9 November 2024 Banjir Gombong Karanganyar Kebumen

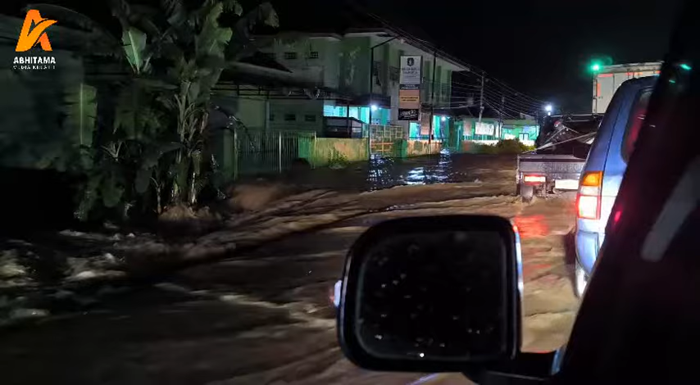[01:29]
Ini TK 2 Bina Karya 2.
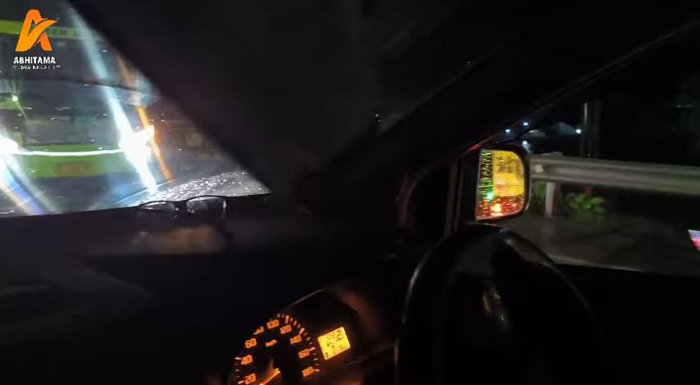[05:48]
Oh iya tuh tat sebelah kanan.